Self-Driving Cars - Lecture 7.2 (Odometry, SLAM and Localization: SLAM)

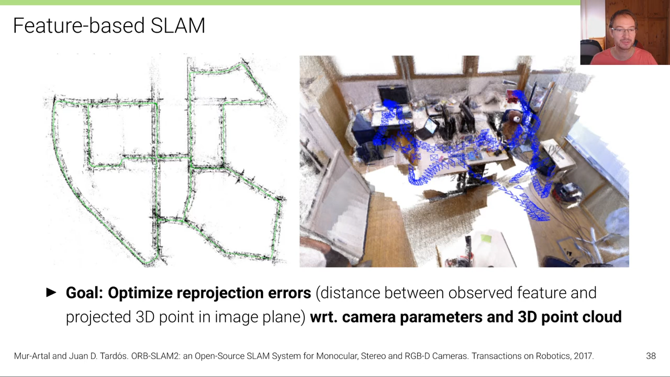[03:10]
And on the left, this is a self-driving situation from the KIDI dataset, where you can see the recovered trajectory in green and the 3D landmarks, the 3D features in black, which form the map. So let's define this process formally.
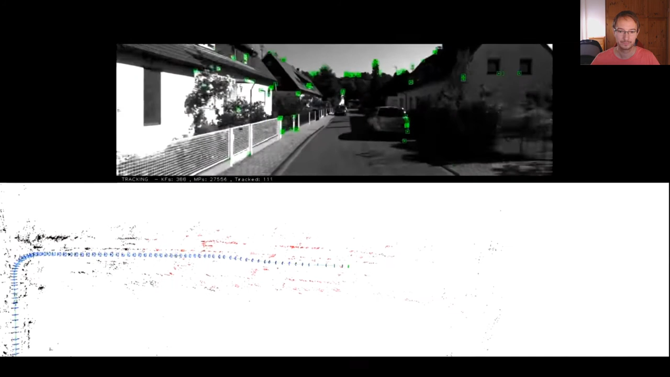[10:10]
you can see that now the vehicle arrives at the same location and the loop closure has been detected
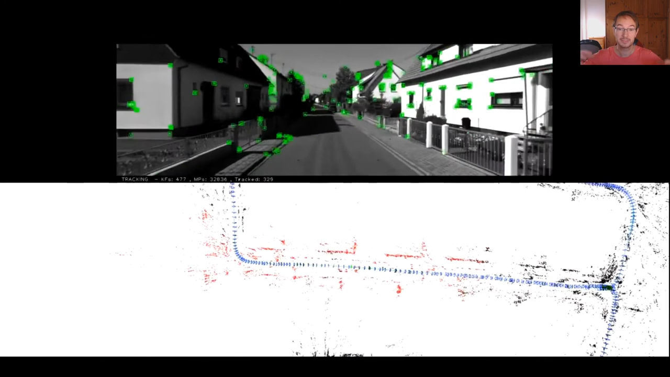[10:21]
and now including these constraints into the optimization snaps these two
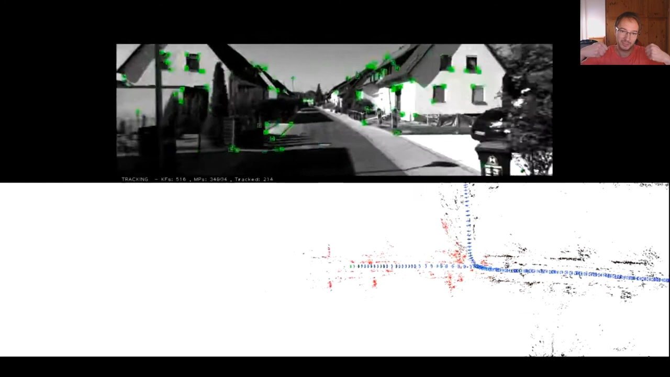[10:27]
parts of the map together and makes it more consistent now of course this only works if you actually
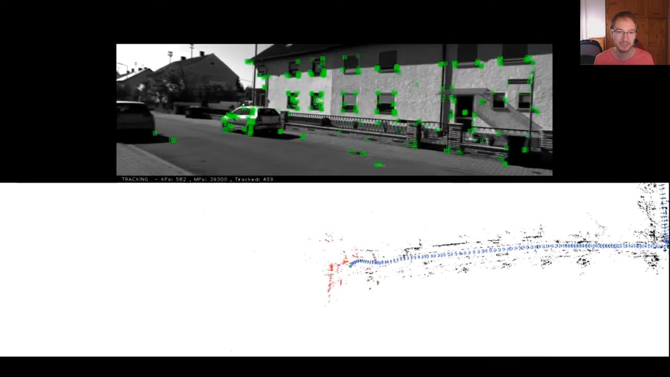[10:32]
visit the same place multiple times so this is a central